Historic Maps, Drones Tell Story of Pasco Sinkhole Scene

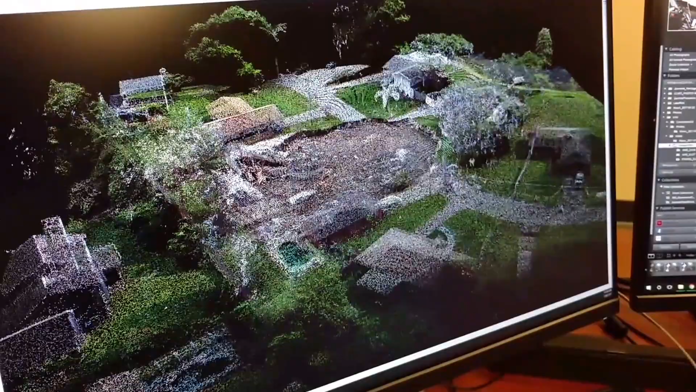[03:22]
So now this is a 3D model, and how does that work, Garrett? So this is a 3D model, it's a point cloud. So there's a whole bunch of, or the software gave us a whole bunch of points and
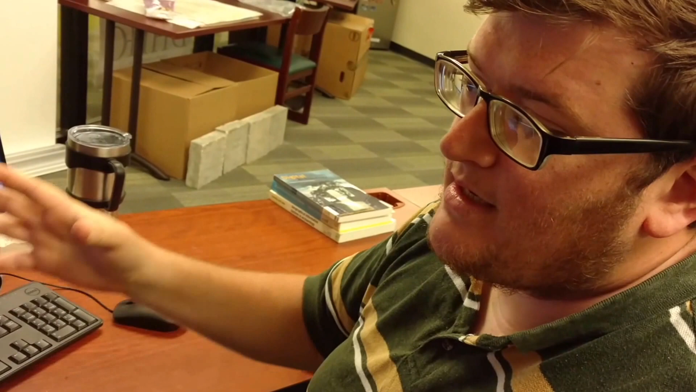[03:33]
we geo-referenced it to where it is in the real world. And now we have the measurements and we can look at it in 3D and analyze the data.
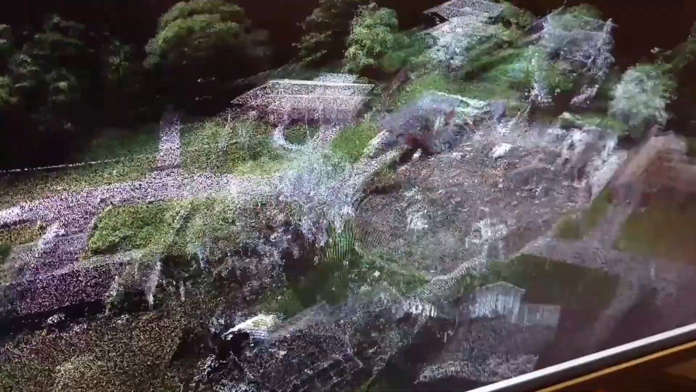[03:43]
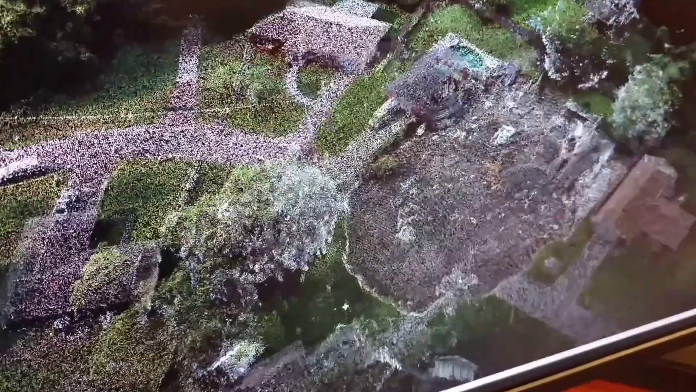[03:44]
And that includes heights and differences in length or at least, you know, the size?
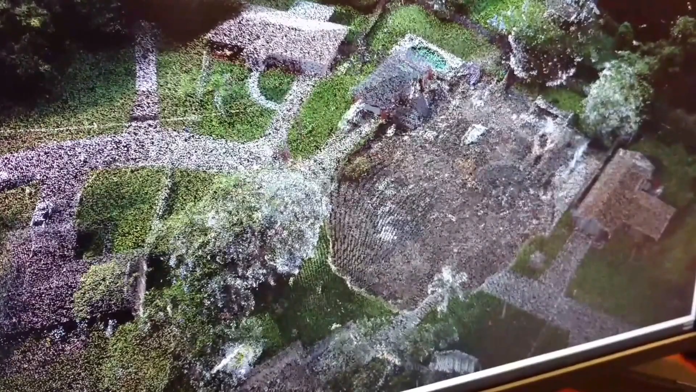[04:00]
Any of these points around, we can measure distance between them.